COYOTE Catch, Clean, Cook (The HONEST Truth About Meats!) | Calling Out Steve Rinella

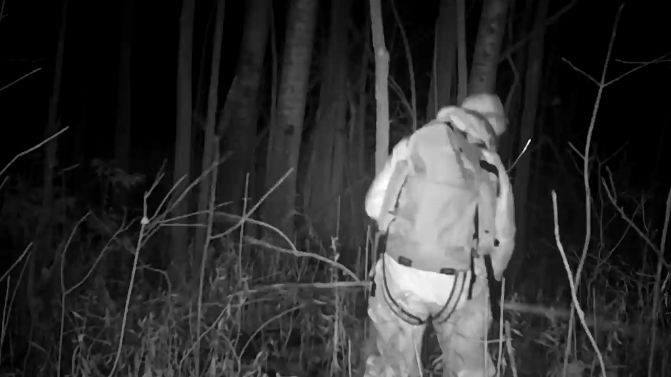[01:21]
I'm gonna rearrange that and put it back over here in the bush a little bit more. Change the card out. And yeah, that doe came out probably 60 yards or so, 60, 70 yards.
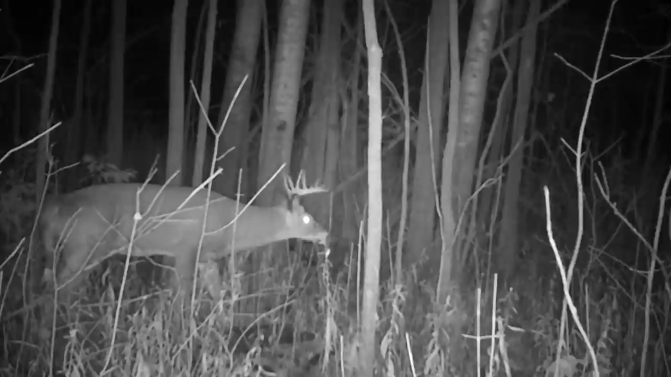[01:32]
Came out of the bush just behind me. Came out for feeding the soybean. Kind of cool to see them, how they behave in the rain.
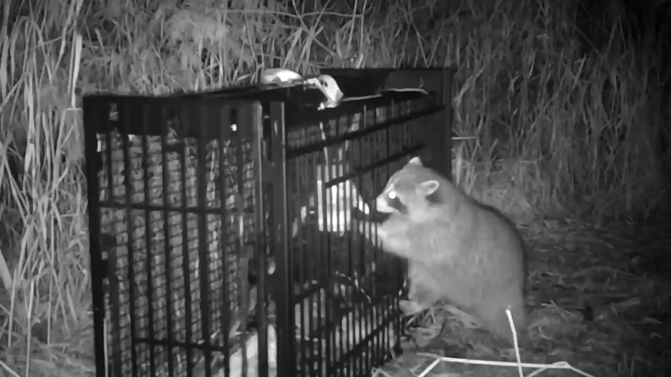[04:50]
and we've been keeping an eye on that because we weren't getting any raccoon activity during the Wilderness Living Challenge. It was a huge disappointment to Jeremy because he really wanted raccoon. He loves raccoon, and Delphine, his partner, who he's doing the big wild year with, he's eating only wild food for the entire year. It's their second favorite food.
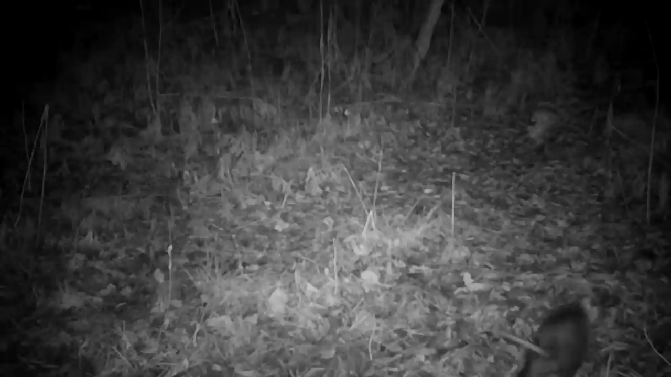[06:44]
There's an awesome possum. We don't have a lot of possums around here. There's an awesome possum, and there's some raccoons visiting that trap now.
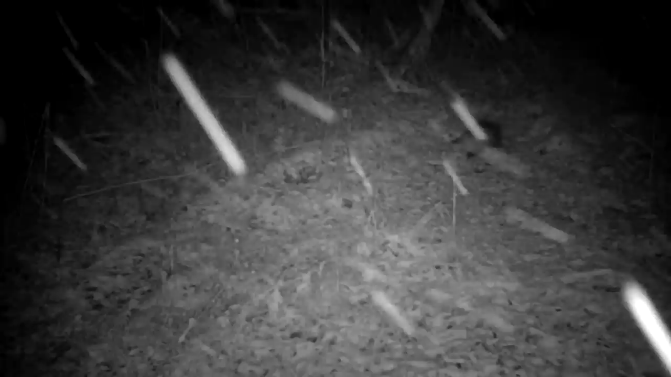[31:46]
I just checked the scrape cam, and there's a doe that came through, which is pretty cool. But also, there's an interesting critter nearby.